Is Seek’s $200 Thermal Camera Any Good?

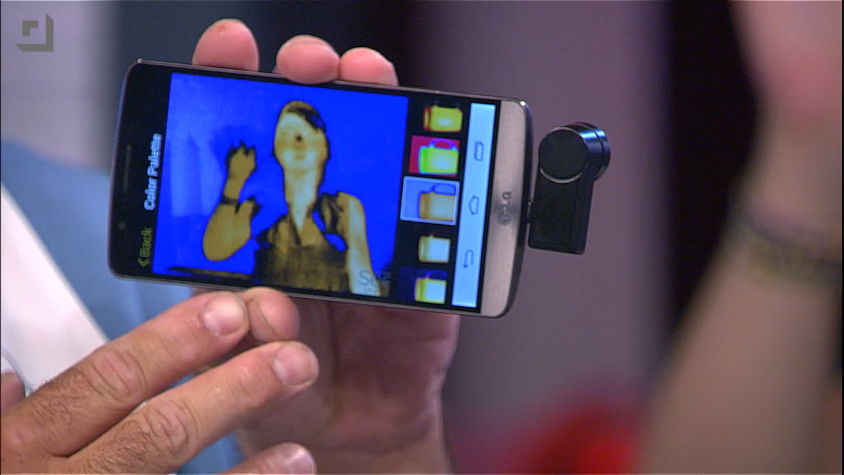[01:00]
So this is a true thermal sensor. Long wave infrared, 7.2 to 13 microns. Vanadium oxide micro-bowlometer, 12 micrometer pixel pitch, if I'm reading that correctly. 206 by 156 resolution. It's like 32,000 thermal pixels, which sounds like nothing compared to what we're used to.
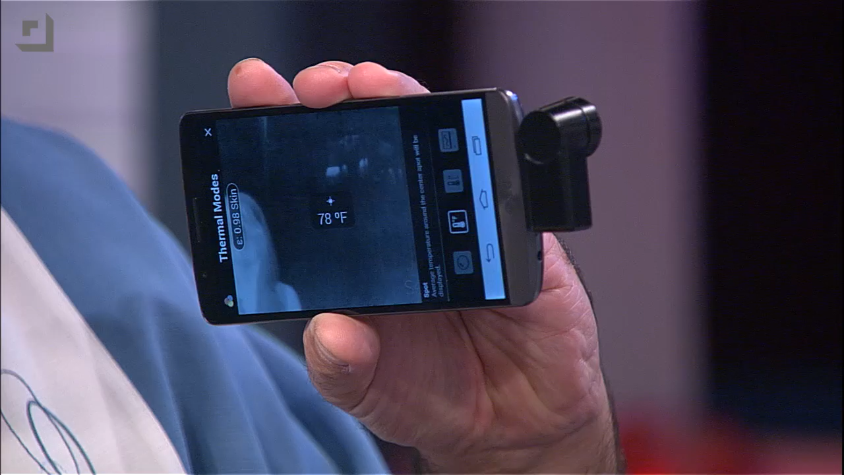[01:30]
On screen: spot 78°F
Notice how if I go to the wall, it's 78. Shannon's like 94. Shannon's hair is like 83 degrees.
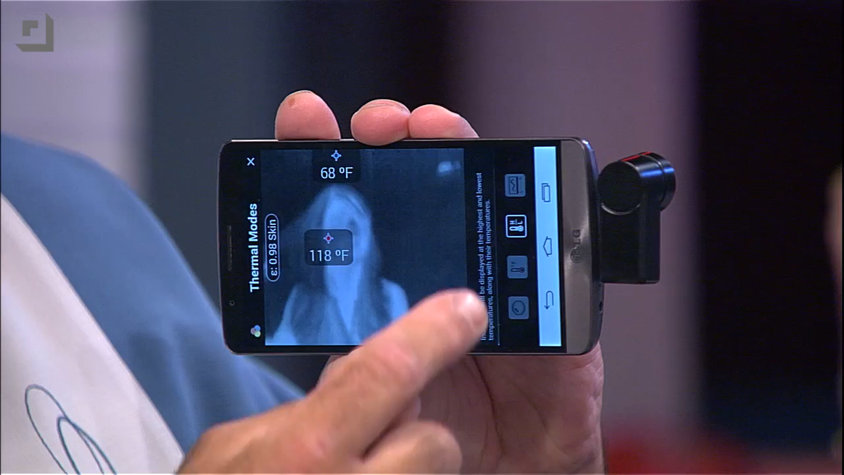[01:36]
They have a high-low that's not quite working. The software is very beta. I guarantee you Shannon is not 118 degrees.